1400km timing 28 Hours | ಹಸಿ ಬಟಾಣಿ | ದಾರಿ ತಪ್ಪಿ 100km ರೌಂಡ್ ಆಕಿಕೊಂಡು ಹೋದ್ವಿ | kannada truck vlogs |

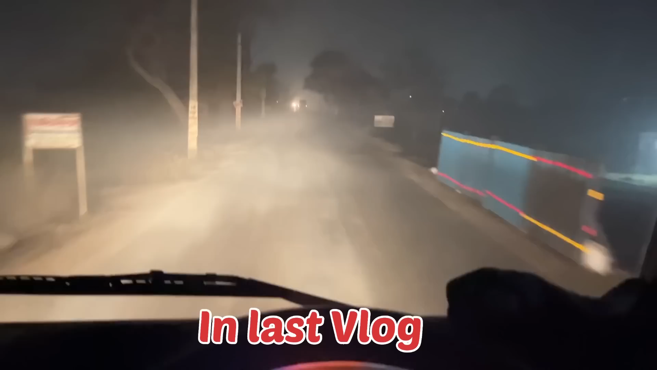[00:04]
ಮಾಡ್ಕೊರೋ ಫಾಗು ಫಾಗು ಫಾಗು ಅದು ಎಲ್ಲಿರ್ತದೋ ಗೊತ್ತಿಲ್ಲ, ಒಂದೊಂದ್ಸಾರಿ ಹಿಂಗೆ ಜೋರಾಗಿ ಬಂದ್ಬಿಡ್ತದೆ ನೋಡಿ, ಇಲ್ಲಿ ಒಂದು ಸ್ವಲ್ಪನೂ ಇಲ್ಲ.
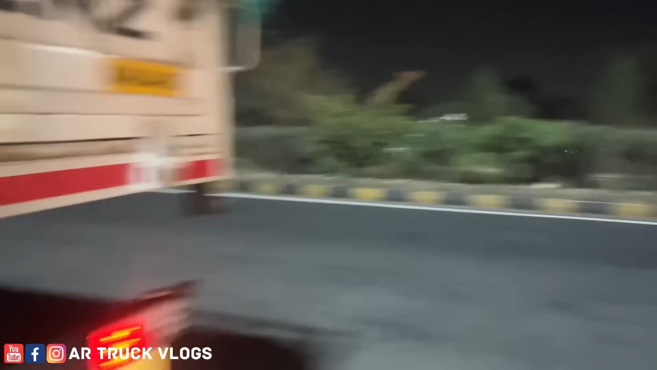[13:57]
ಇವಾಗ ಒಂದು ಕರ್ನಾಟಕ ಗಾಡಿ ನೋಡಿದೆ ಮುಂದೆ, ಅದು ಬಟಣಿ ತುಂಬಿರೋದೆ. ನಮ್ಮ ಆಫೀಸ್ನೇ 100% ಮುಂದೆ ಹೋಯಿತು, ಆದರೆ ಹಿಂದೆ ಹೋದರೆ ಸರ್ವಾಗುತ್ತೆ.
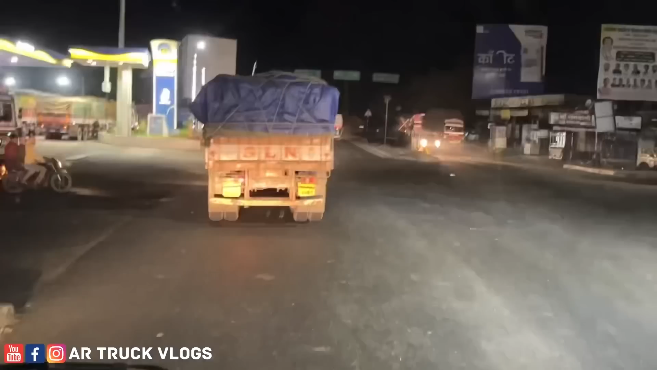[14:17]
ಏನು ಗುರು ಜನ ಸಂತೆ ಆಗ್ಬಿಟ್ಟೈತೆ ಇಲ್ಲಿ.